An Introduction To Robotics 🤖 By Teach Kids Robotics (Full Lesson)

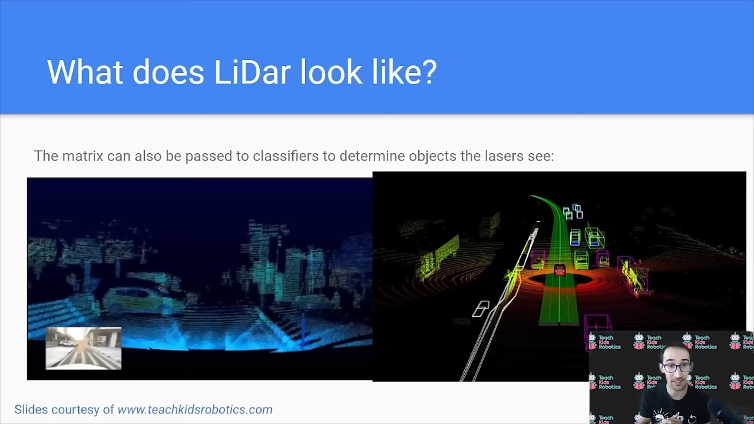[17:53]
Because we're not interested in what something looks like, we're only interested in how far away it is, and whether or not we're going to hit it. So how do robots know where they are?
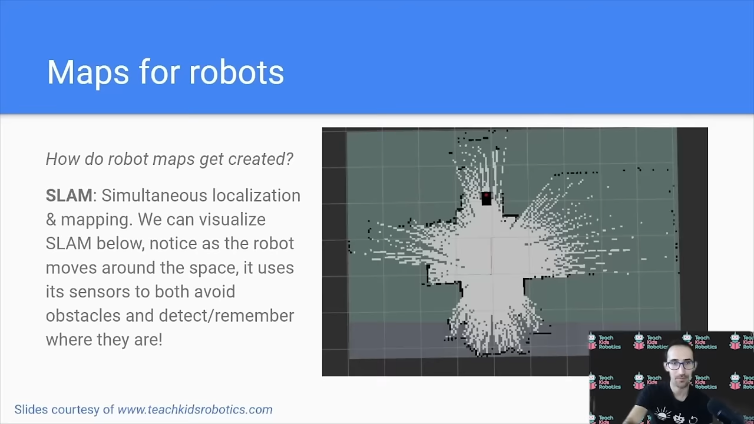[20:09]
Now, how do these robot maps actually get created? So a common technique to create a robot map is known as SLAM, or simultaneous localization and mapping. We can visualize SLAM on the right. Notice as the robot moves around the space,
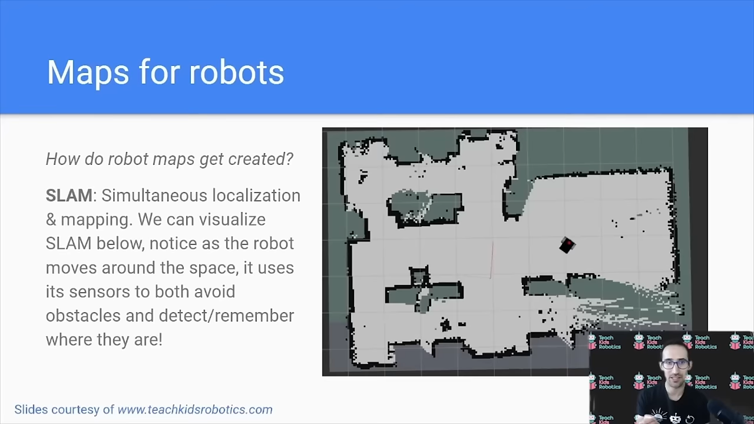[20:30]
it uses its sensors to both avoid obstacles and remember key features that it's seen, such as walls and hallways. Using these features, it's able to determine where it is in its map that it's created.
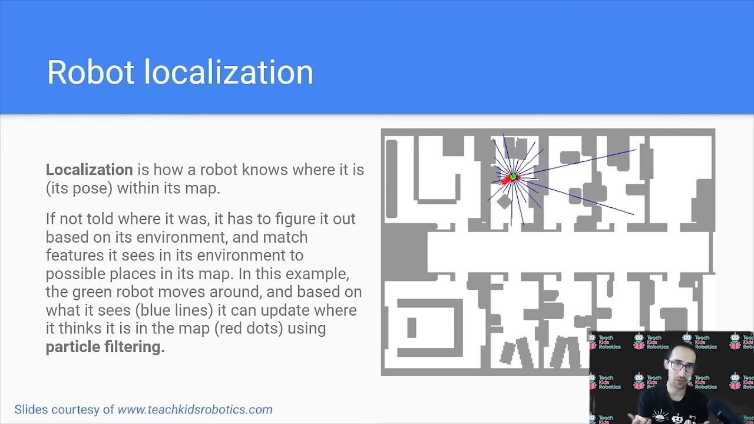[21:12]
it would take them a few seconds to look around the room and understand where exactly they are based on things they see, such as signs or windows, to figure out where they are in a building. In the same way, a robot also, when it initially begins trying to identify where it is within its map, will look around using its sensors such as a lidar, such as the blue laser scans in this example GIF above me.